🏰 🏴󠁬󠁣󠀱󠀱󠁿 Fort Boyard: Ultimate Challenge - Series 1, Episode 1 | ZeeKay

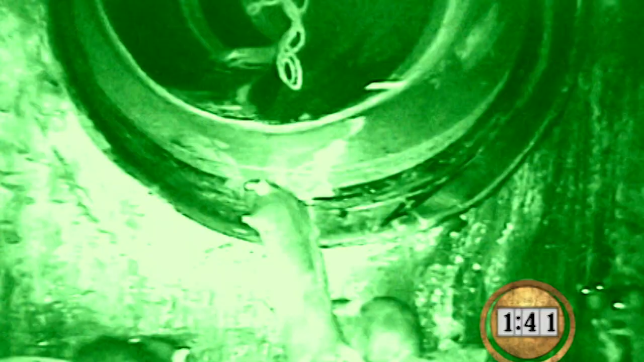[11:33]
He can't see a thing, remember. See anything?
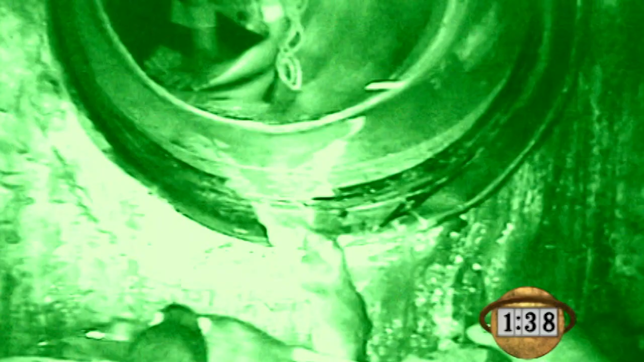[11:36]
You're almost at the bottom. There's rats down there.
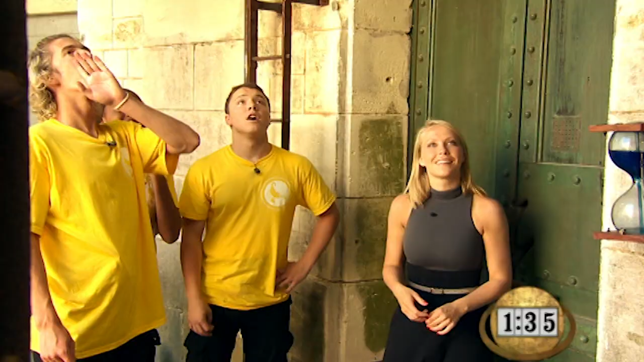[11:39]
You're good, keep going.
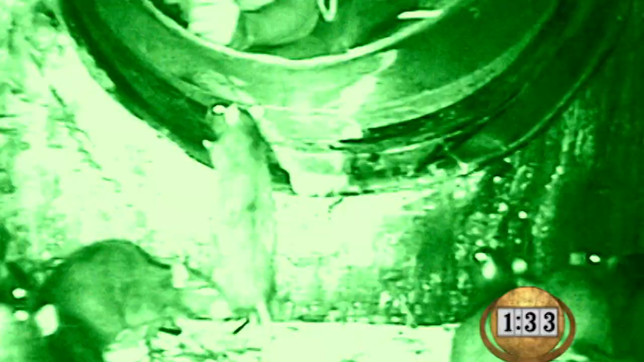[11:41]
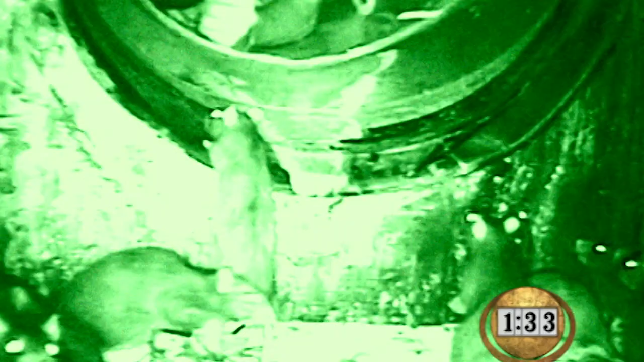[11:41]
If he wants to get that key, he's gonna have to move those rats out of the way.
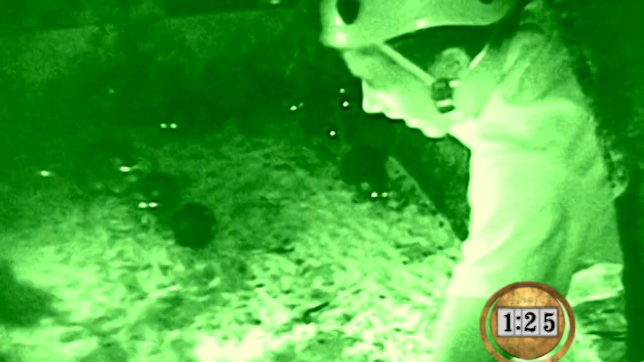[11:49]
To reach through the darkness and hope he finds that key and not those rats.
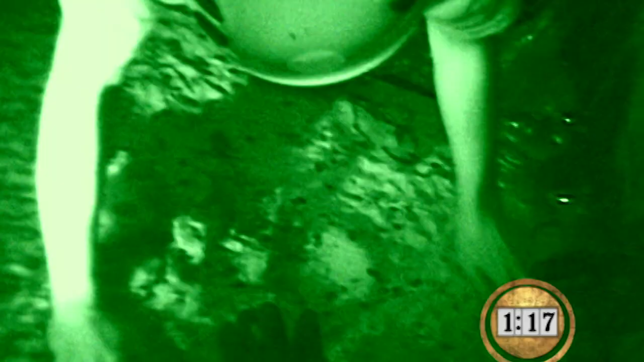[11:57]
Feel around for the ball. Jake, the rats. He's using his hands to feel around, but he can't find it.
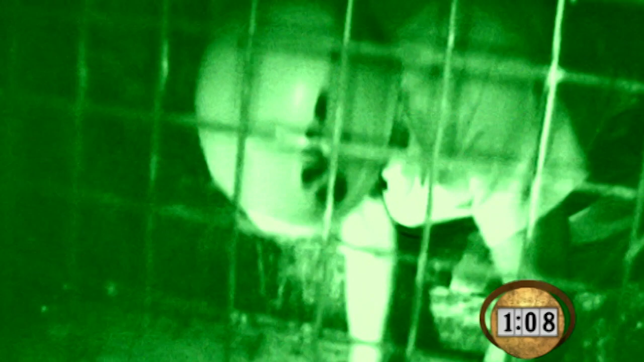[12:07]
He's got it, but he's got to turn around and get back out of that tube. You have more than half time.
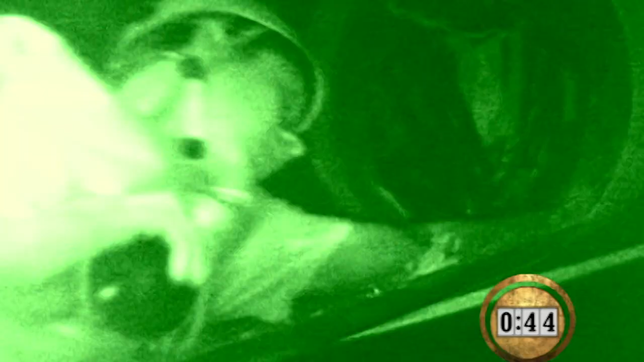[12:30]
He's so close to the exit.